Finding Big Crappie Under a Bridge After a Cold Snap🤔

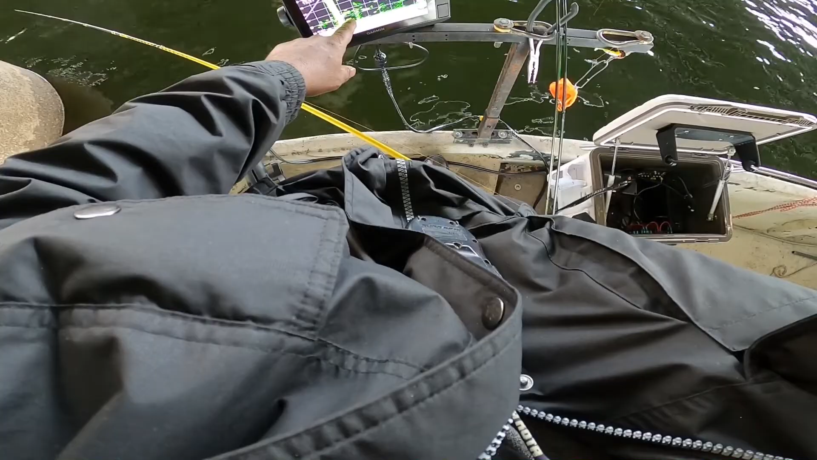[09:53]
right there that's good right there some nice ones in it look this is what you do you use your tab
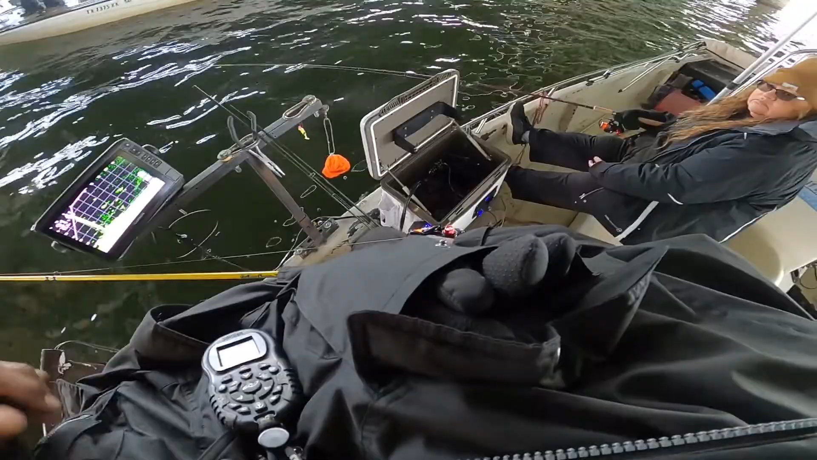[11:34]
okay go ahead and clip or put the put the what do you call it back on wave your bell sand actually i'm not going all the way down i'm going about mid-depth to see that there are big ones right there just like that